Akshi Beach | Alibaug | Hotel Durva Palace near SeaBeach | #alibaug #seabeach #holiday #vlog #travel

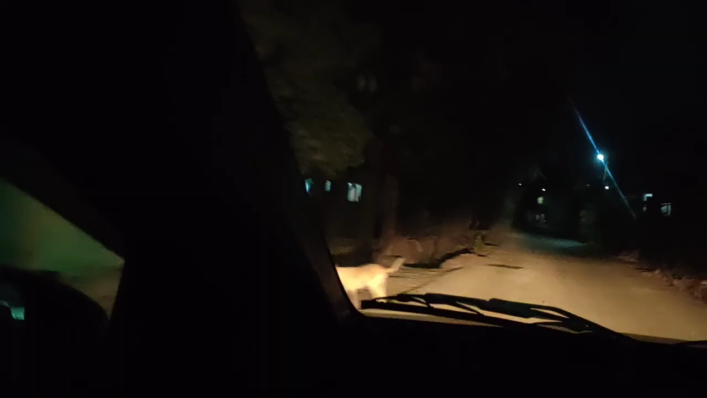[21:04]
अंधेरा, अभी भी 11 मिनट दिखा रहा है। रास्ता देखा कितना अंधेरा है, बाप रे। नहीं नहीं, हर होटल अभी बहुत दूर है। सो एक तो चीज है, एक तो स्ट्रीट लाइट उधर तो थे ही नहीं। अगर आप इस साइड पे आ रहे हो एंड आपको रात को लेट थोड़ा within अलीबाग कहीं पे जाना है, तो actually you need to have a vehicle.
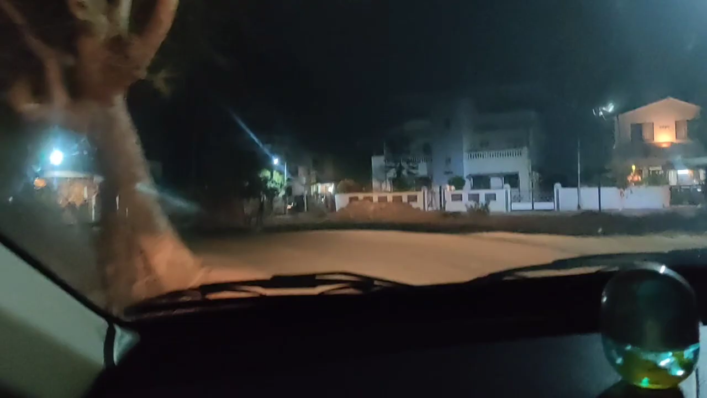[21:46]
See guys, एकदम अंधेरा है, कुछ भी लाइट नहीं है। ऐसा लग रहा है कि देखो स्क्रीन में देख रहा है, लग रहा है कि मैं हॉरर मूवी का शूट कर रही हूँ। तो आगे एक छोटा सा ब्रिज आएगा, उसके बाद से एक नैरो रोड डायरेक्टली विल गो टू आवर होटल। यही ब्रिज है ना, ये वाला ब्रिज?
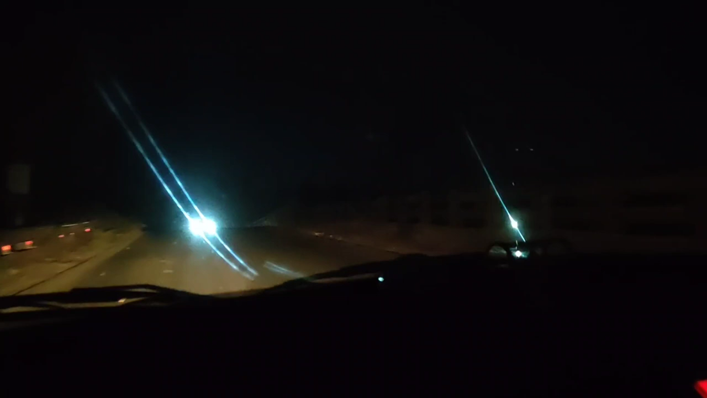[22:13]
हाँ, यही वाला ब्रिज। देखो ध्यान से,
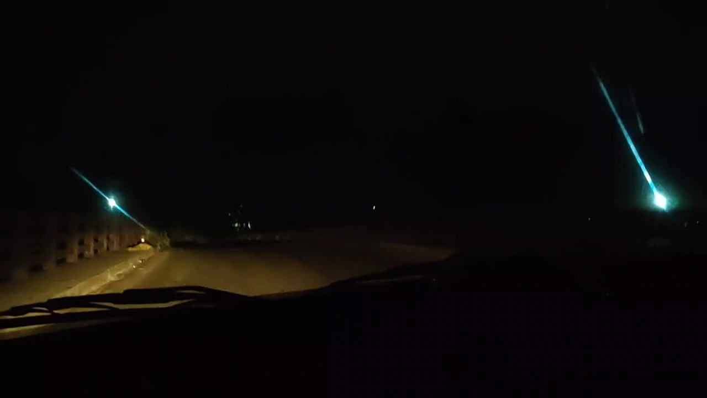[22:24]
वीडियो में पक्का लग रहा है कि कोई भूत भूत आ जाएगा। हमारा होटल आ चुका है एंड हमारे होटल का डेकोरेशन भी अच्छा किया है ना, लाइटिंग।
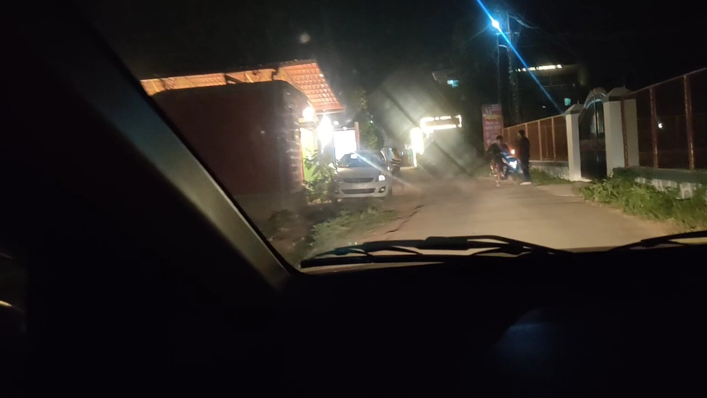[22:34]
ये लेफ्ट, दिस वन दुर्बा पैलेस,